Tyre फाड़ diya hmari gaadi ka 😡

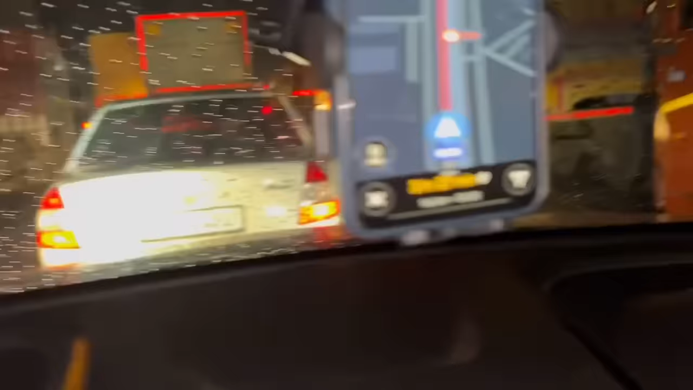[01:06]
अभी भी देखो भाई 3:30 घंटे बाकी है और ये देखो बारिश आनी स्टार्ट होगी और भाई इतना बुरा ट्रैफिक लगा हुआ है,
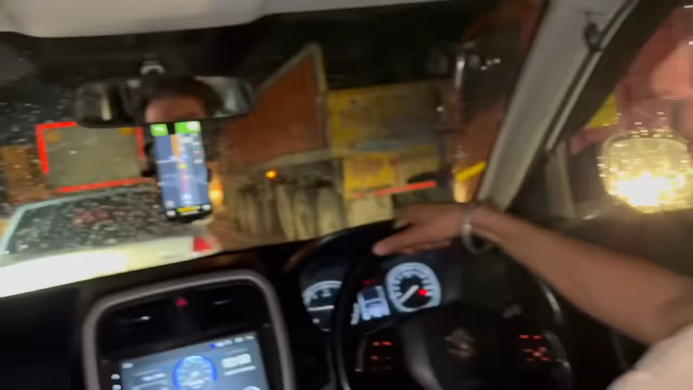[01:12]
ट्रैफिक 1 घंटा होगा यहीं पे खड़े भाई,
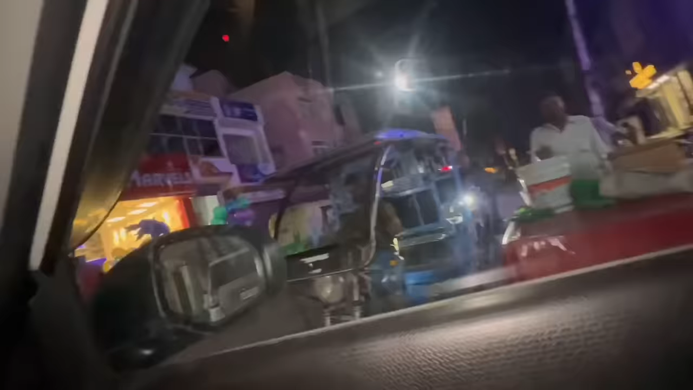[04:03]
वाली सोसाइटी ही लगा ले पार्किंग, सारा जाम लग गया 2 मिनट की पार्किंग के चक्कर में,
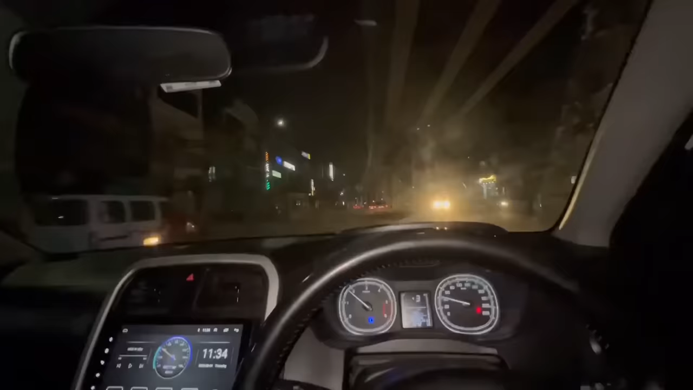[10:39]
तो अभी यहाँ से निकलते एक बार चलते हैं, पेट्रोल पंप तो आ चुका है, अभी मैकेनिक तो मिल ही जाएगा।